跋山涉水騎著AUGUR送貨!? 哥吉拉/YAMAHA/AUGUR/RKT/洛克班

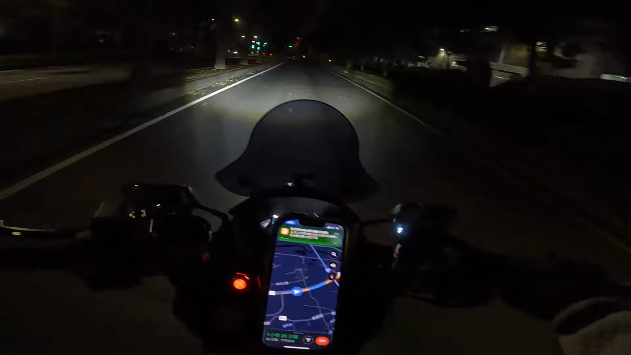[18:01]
现在开启了卡蒂奇的雾灯，非常的亮，非常的棒，耶，前途一片光明。我操你路，在这路上很屌。我家会关掉啊，看一下。关掉了，到底有没有灯？没有嘛，到底。所以有些东西很必要感，哇！为了夜间行车的安全，必备。